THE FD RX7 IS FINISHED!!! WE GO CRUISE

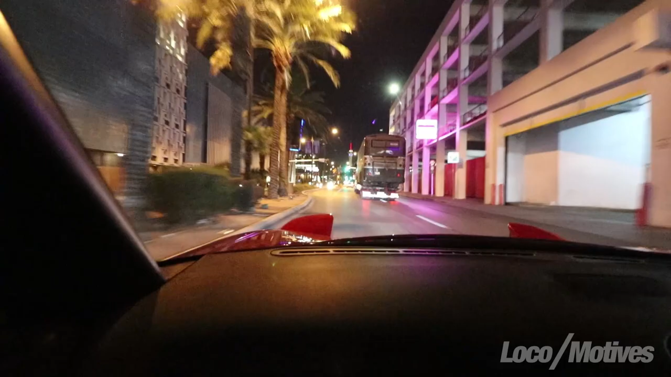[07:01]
Freaking big ass bus. These tickets will just take it two lanes up. I don't care. Why are you signaling? Like, you're not in the middle. Like, we don't know you're not in the middle. Now, road rage at its finest when you're driving this beautiful Rx7. See? See? See? See? See? Oh, my God.
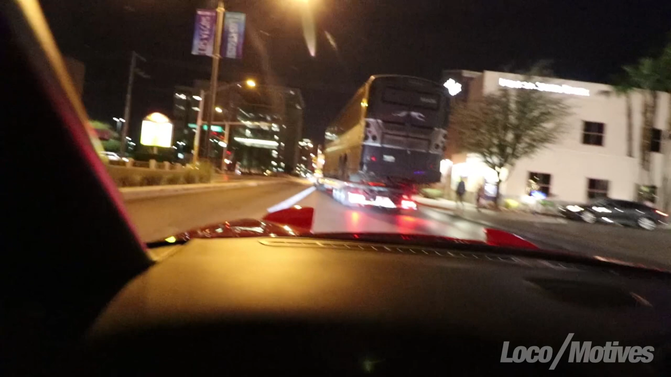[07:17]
He's got turn signal on. But, I see what he's doing. He's making left. He's going super wide. Oh, he's got to drop it off to the Greyhound station.
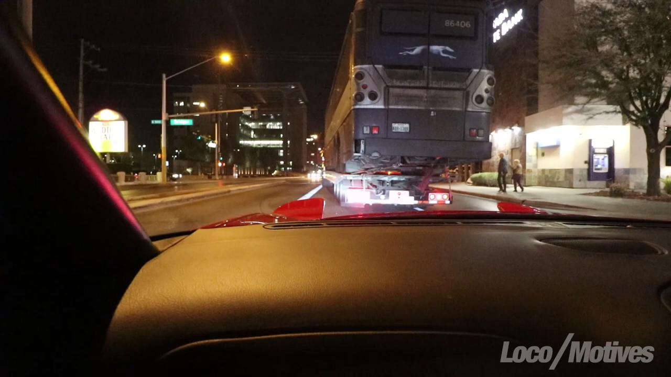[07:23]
That's why. A little spot downtown.